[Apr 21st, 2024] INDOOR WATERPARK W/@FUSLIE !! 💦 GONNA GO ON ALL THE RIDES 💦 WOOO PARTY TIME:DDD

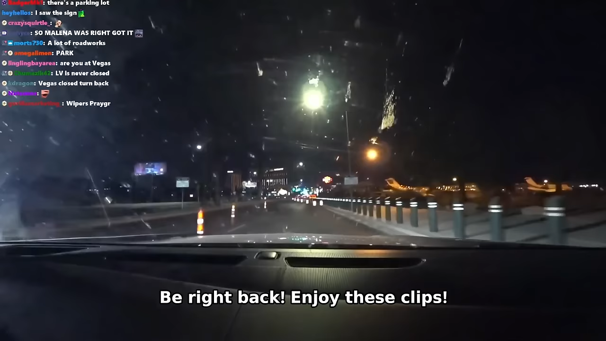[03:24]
There it is. Oh my gosh. Wow, we made it. Welcome to Las Vegas. Wow, everything. Picture I've ever taken. Everything looks better. Wow, take a nice little. Oh wow, there's stuff. Wow. That's so small. Wow, that thing was probably $2,000 to make.